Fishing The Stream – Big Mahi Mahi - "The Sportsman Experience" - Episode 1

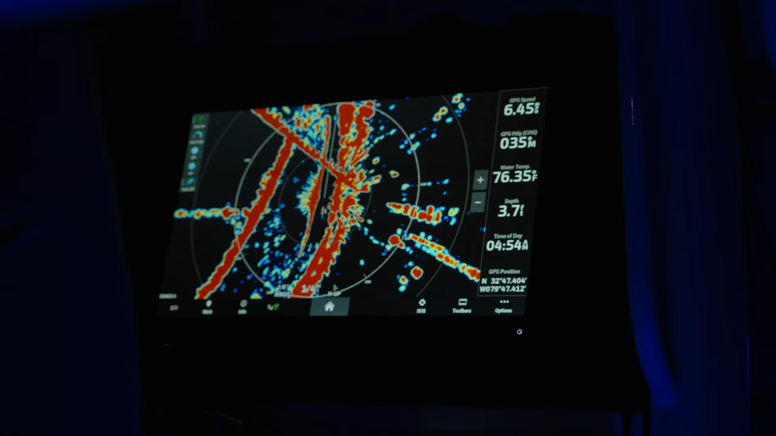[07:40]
Having knowledge of the waterways, equipment on your boat like Garmin radar systems,